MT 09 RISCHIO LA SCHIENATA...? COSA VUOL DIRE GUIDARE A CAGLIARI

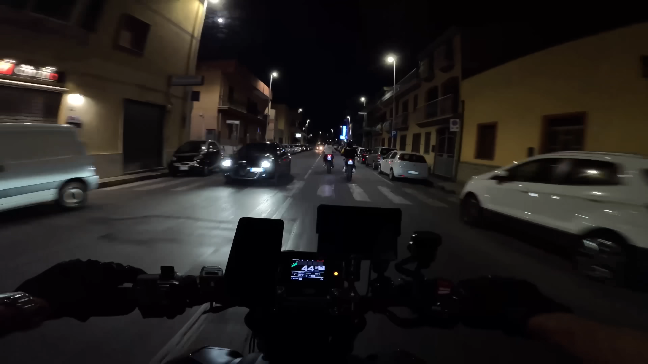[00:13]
Ma questo è realmente in mezzo alla strada. Ale!
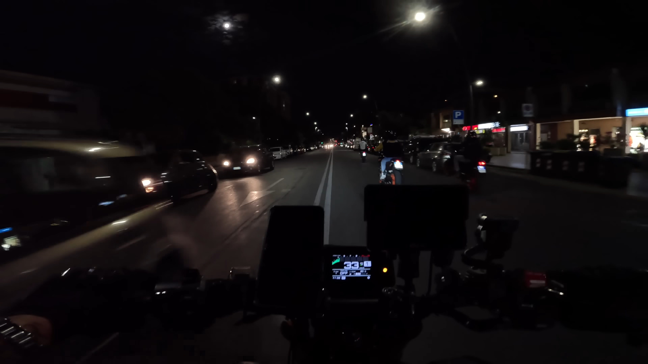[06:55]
Mi piace come camminate, ragazzi. E figuratevi nelle curve durante il viaggio. Qua non è a chi parte prima, a chi fa gare. Impegniamo, corriamo, ma ognuno con i propri spazi, ragazzi. Ma questo è realmente in mezzo alla strada, lo stanno anche bussando. Ah, sta con le cuffie. Non se ne è accorto nemmeno.
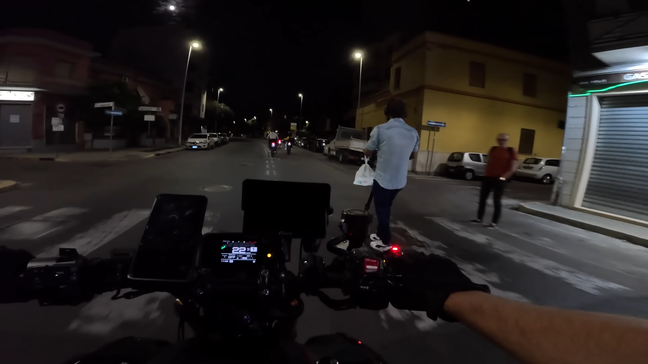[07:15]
Che elemento, stava con le cuffie in mezzo alla strada.